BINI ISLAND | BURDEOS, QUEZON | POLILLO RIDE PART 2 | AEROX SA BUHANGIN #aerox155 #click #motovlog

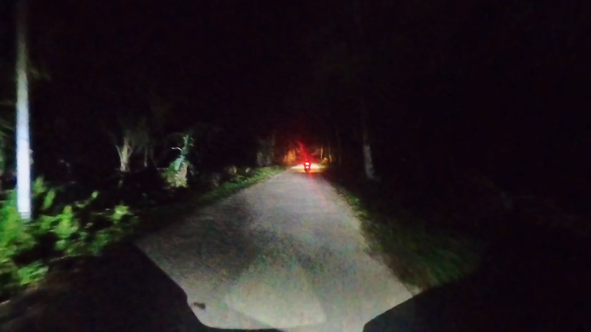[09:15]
Madilim na guys. So, wala masyadong posa dito sa part na to.
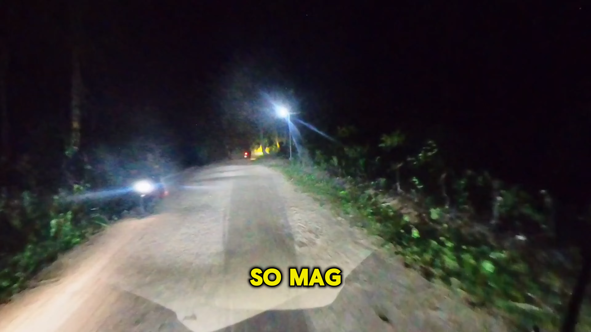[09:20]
So, mag-ingat-ingat kayo kung pabiyake dito ng gabi or madaling araw. So, yan, nagkaligaw-ligaw pa.